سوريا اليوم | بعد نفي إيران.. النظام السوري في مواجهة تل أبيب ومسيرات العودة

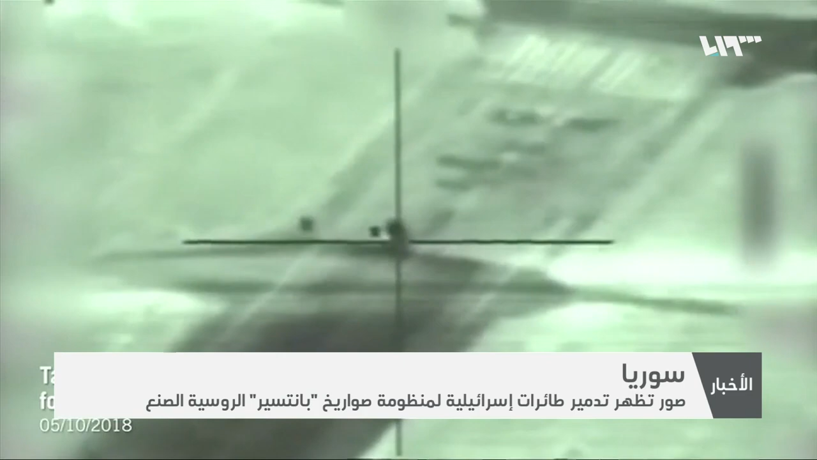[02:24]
في المقطع المصور عربة عسكرية من نوع S-A-22 والتي تعرف باسم بانتسر S-1 روسية الصنع في أحد المواقع العسكرية قبل تدميرها وهي مخصصة للدفاع الجوي وإطلاق صواريخ مضادة للطائرات